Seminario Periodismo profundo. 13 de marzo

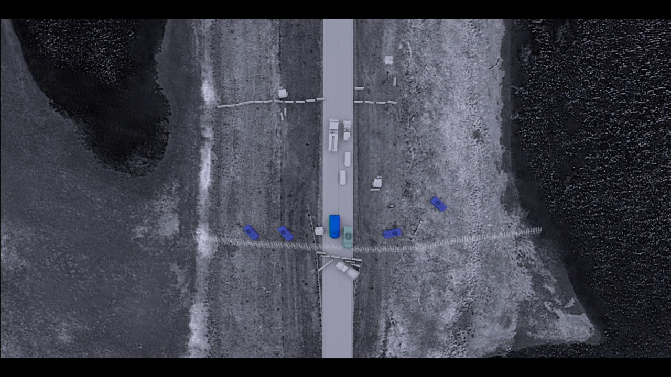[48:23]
un vehículo antiminas o un AMRAP llamado. En la parte de atrás podemos ver 2 camiones de bomberos que probablemente
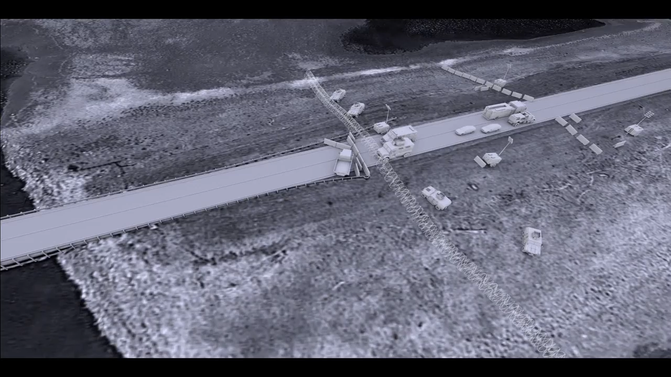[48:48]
La posición del AMRAP y las luces nos permite